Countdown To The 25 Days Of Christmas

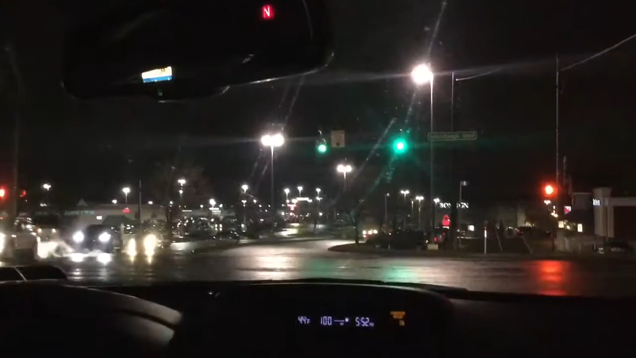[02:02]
Look at the Arby's. Remember when Arby's all decked out with Christmas all the time?